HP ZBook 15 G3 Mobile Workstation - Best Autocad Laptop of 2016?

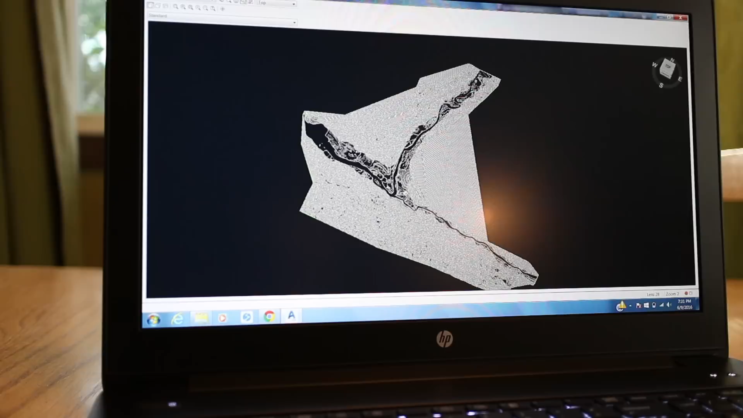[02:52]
You can see here the model that I built using the contours. It only took a few seconds and I was able to build a topo model of the entire city.